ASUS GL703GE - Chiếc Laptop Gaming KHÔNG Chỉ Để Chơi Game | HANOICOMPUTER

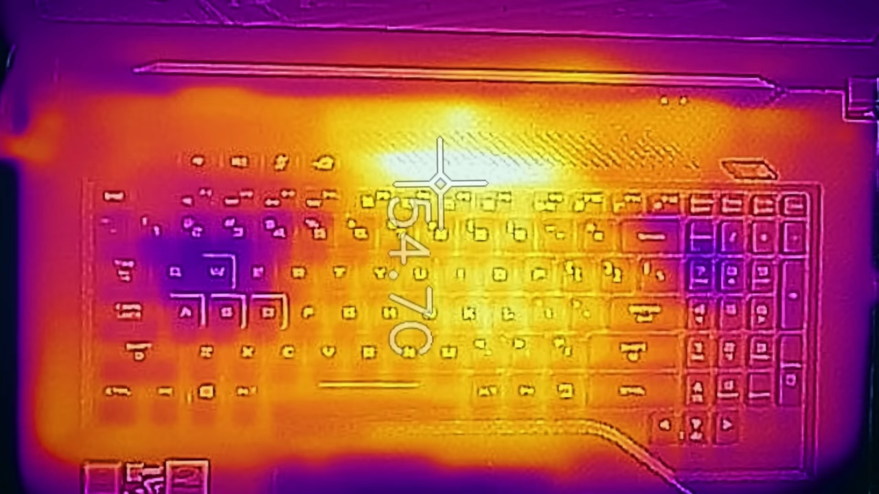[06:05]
On screen: spot 54.7°C
hơn 50 độ C Lúc mình đo bằng camera nhiệt Nó có thể lên tới tận 50 mấy độ Tuy nhiên có vẻ ASUS đã hy sinh sự cách nhiệt